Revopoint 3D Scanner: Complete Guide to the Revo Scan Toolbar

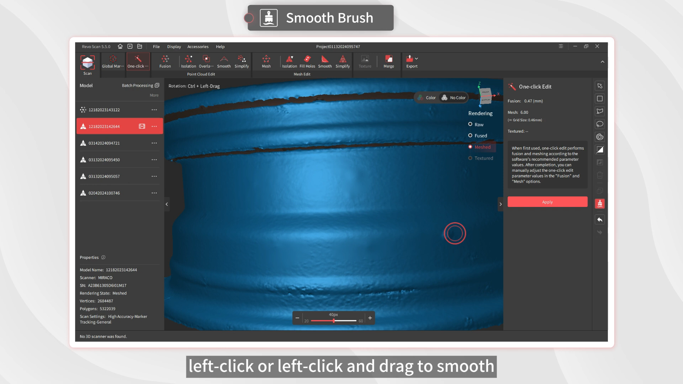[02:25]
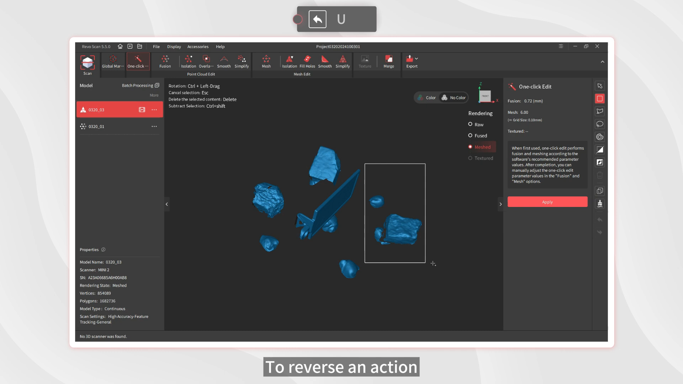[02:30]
To reverse an action, use the Undo function to go back to the previous step.
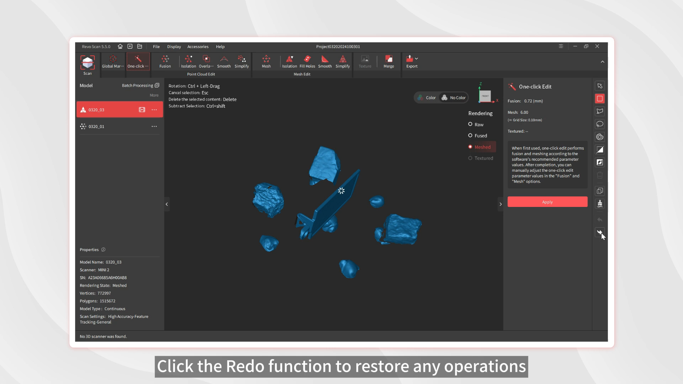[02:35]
Click the Redo function to restore any operation that you have previously undone.
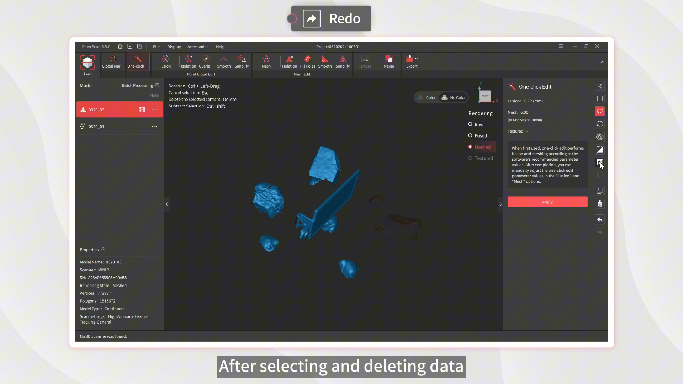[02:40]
After selecting and deleting data, click the Orbit button to view the model normally.
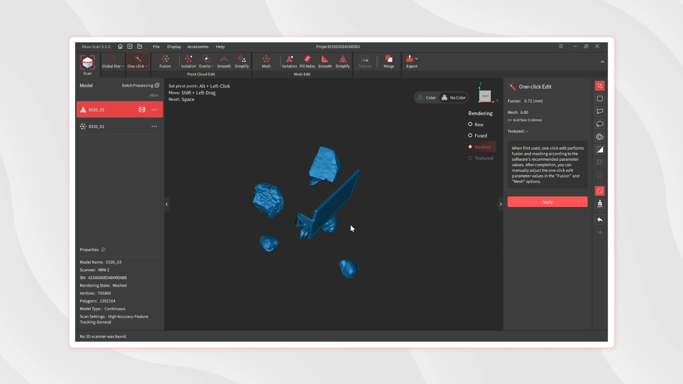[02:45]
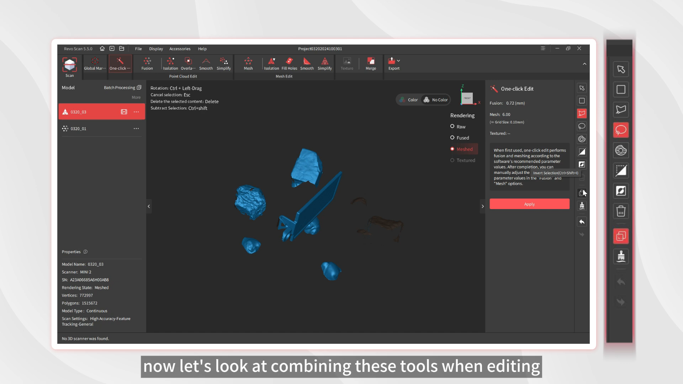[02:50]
Okay, now let's look at combining these tools when editing the model for more flexible editing options.
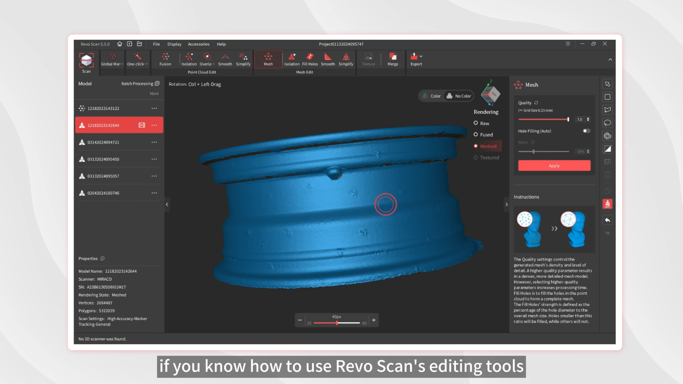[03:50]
As you can see, if you know how to use RevoScan's editing tools, you can fix your model quickly and easily. See you in the next video.